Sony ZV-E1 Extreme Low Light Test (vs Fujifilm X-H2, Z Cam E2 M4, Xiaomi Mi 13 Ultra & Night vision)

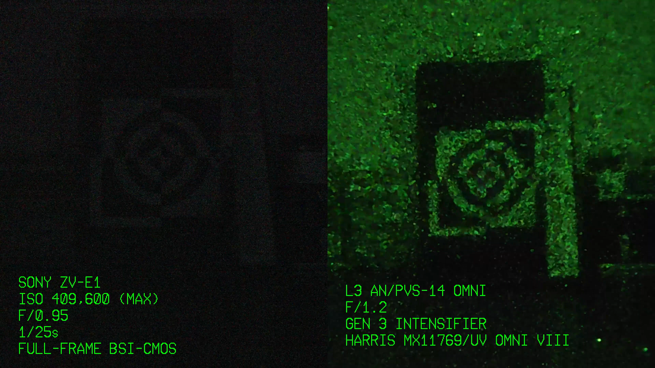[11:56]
As you can see, the ZVE one is a deeply impressive camera in low light.